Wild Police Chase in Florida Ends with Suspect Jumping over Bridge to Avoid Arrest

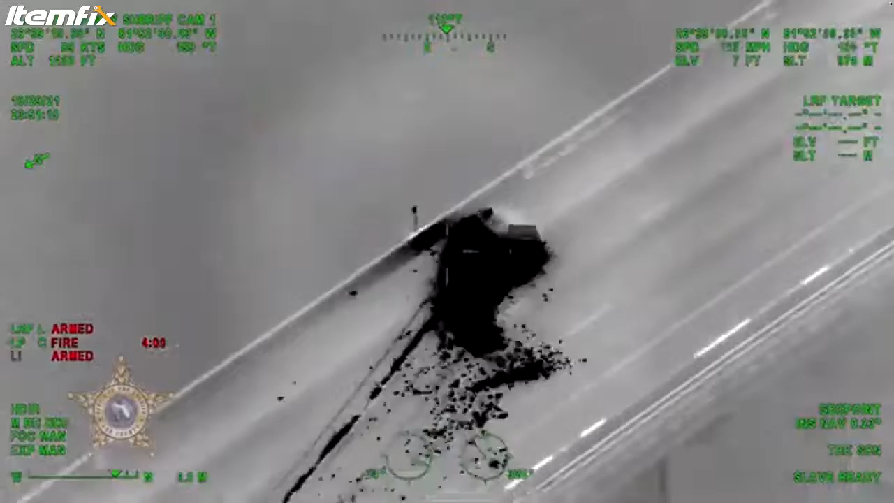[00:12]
Lake County, it just crashed on the bridge, it's on the top of the bridge right now.
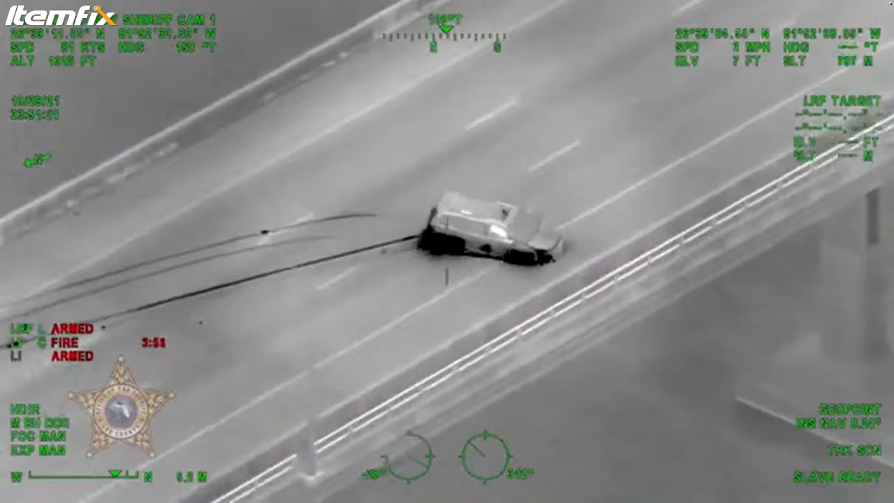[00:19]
He's running right now, looks like he might, he's like trying to hop off the bridge right now. He's standing on the foot of the bridge. And he just jumped off the bridge. We kind of need to jump, he's in the water. 10-4, North 32, I'm completely on a call. Yeah, it's right underneath us. Okay. Yeah, coming around.
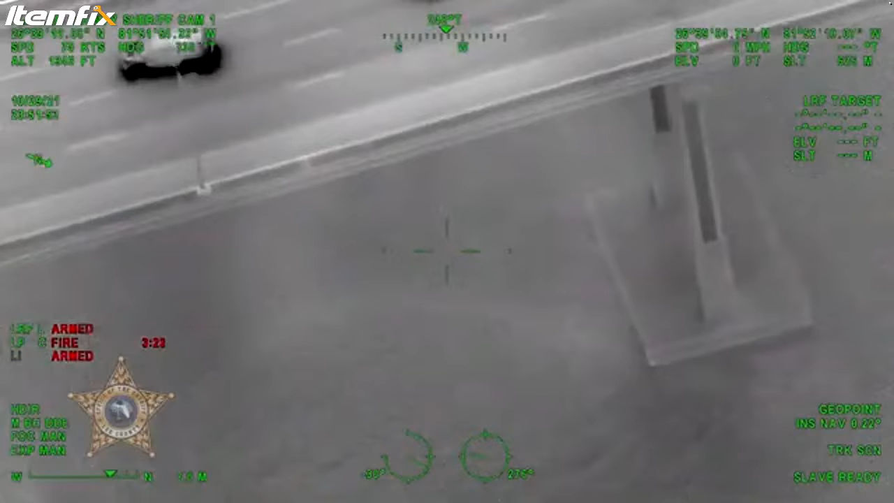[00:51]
10-4. I still have visual on him. Okay, good job. Alright, I still got visual on him, he's in the water. Just sitting there now.
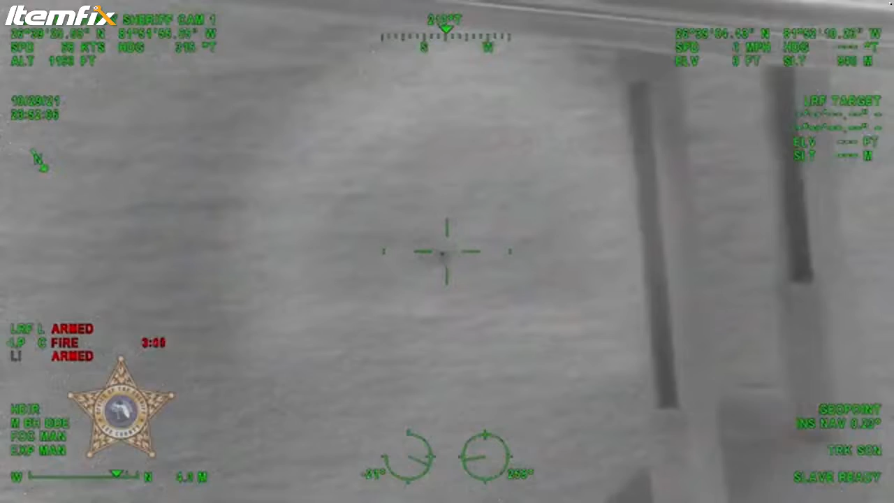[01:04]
2-1 County, just open up, open my previous call back up and put all the north units on it, we're going to set up perimeter.
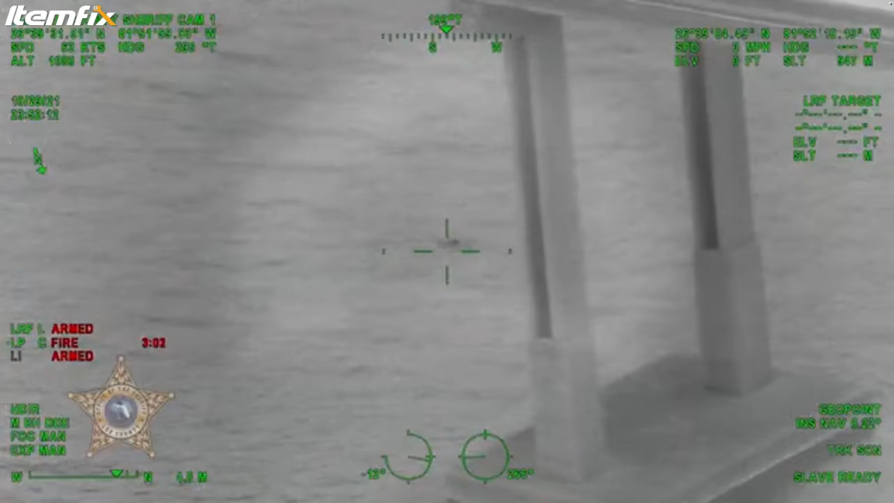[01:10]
Several units back here. We have a jumper that jumped off the bridge southpound. Well, can you conduct an FMVD and possibly get a couple units out on the east end of the dock? Yeah, we're on the call right now.
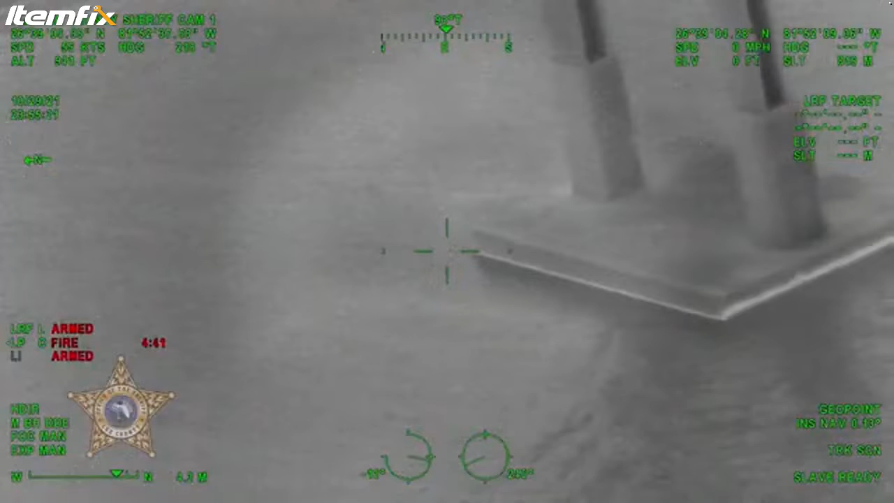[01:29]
There are every other voice on him. He doesn't try to jump on any of those in there. He's going to be on the east end. Yeah, let's get closer and put the spotlight on him so they just know.
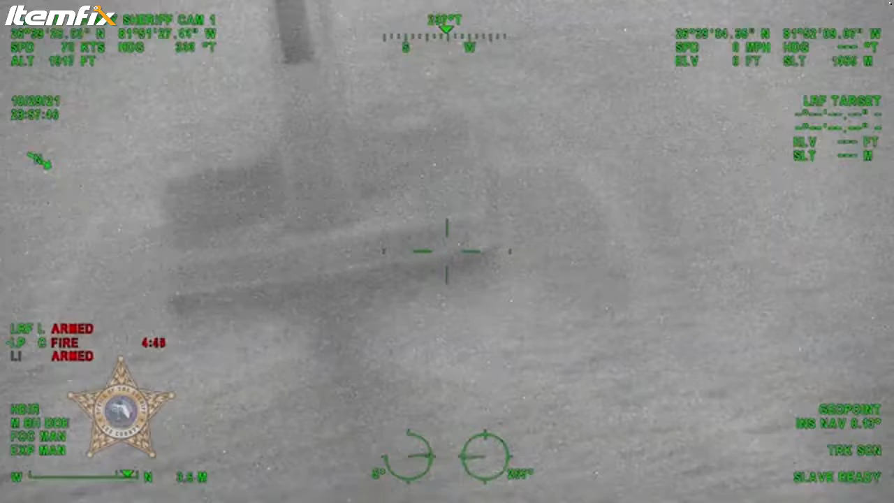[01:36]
Alright. Alright, we're going to try to get a little closer and put the spotlight on him so they know where to go.
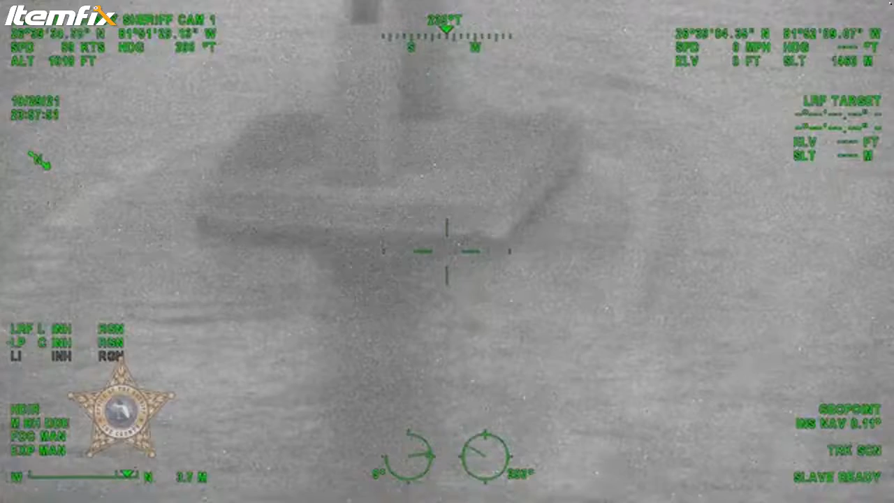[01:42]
It's on FMVD, they're about to be 10-12. 20-52. 20-52. Yeah, it looks like they're about to get the subject out of the water. 20-52. 1-1 County, good. We control on the standby on the side of the bridge. Have to check that one of your control. 1-1, which side of the bridge? 80-side by the FWC building, on average.
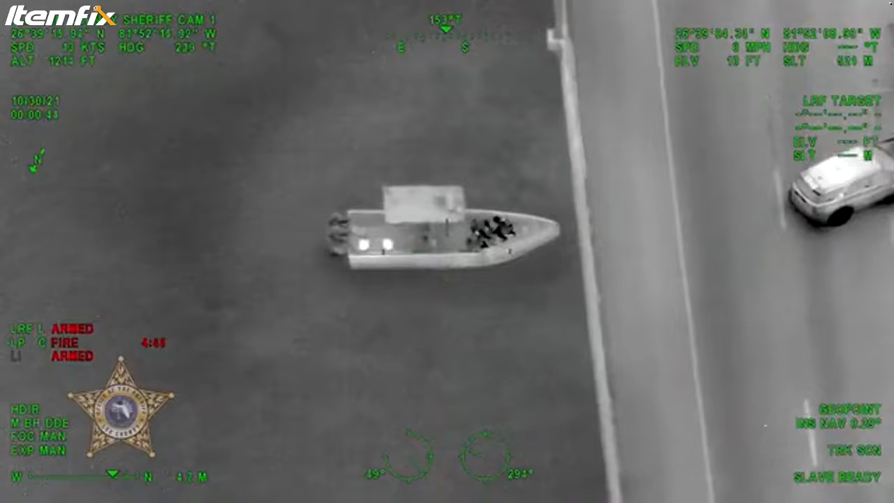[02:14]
They just got into the boat. 3-4-31 County, please be able to stay in on the boat with FMVD.